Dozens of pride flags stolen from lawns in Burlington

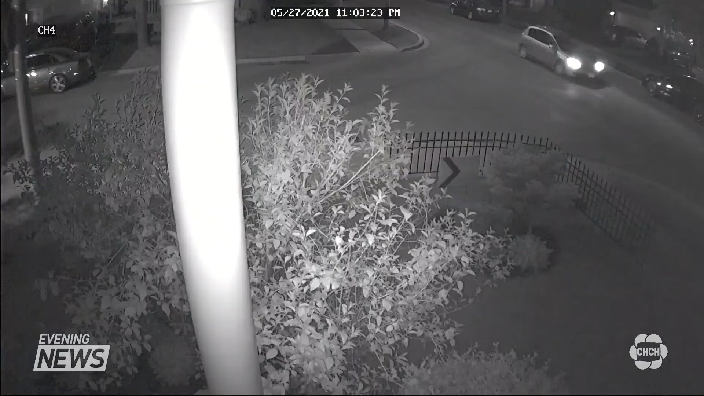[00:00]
Just after 11 o'clock last night, this car drove down Blue Spruce Avenue off of Appleby Line. You can see the passenger get out, look around, and then walk up to and steal a pride flag sign from a front lawn.